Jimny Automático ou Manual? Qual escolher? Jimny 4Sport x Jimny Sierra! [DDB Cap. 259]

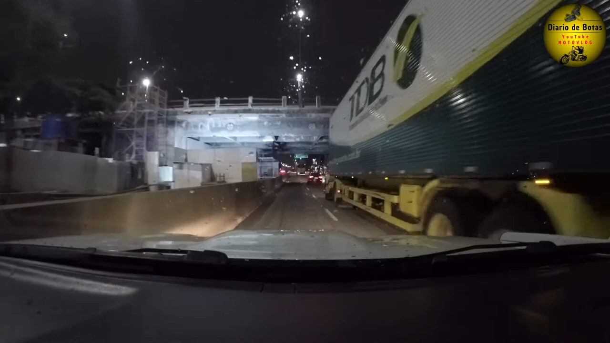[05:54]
Aqui puseram uma... Um tapume. E aí o caminhão passa ali, quase que não cabe o carro aqui, ó.
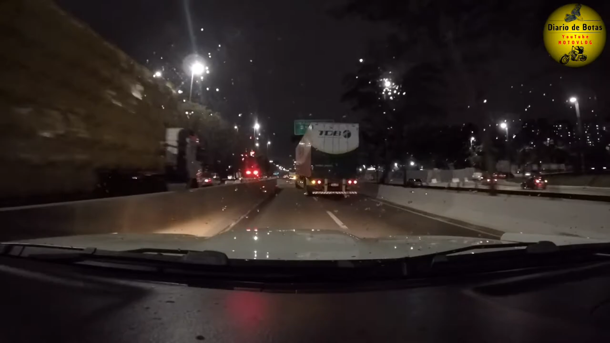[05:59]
Comeu um tantão da faixa. Porque o polenguinho é pequeno. Se fosse um carro largo, era capaz de ficar imprensado ali. Mas enfim, vamos lá. Aqui é um momento oportuno pra falar de uma das vantagens do carro automático. O trânsito, né, pessoal? Você fica num trânsito aí, que nem aqui em São Paulo, tem muito trânsito. Aqui não tem hora. Agora são 20 horas e 13 minutos. Hoje é uma terça-feira, à noite. Olha aí, a Marginal Tietê como tá.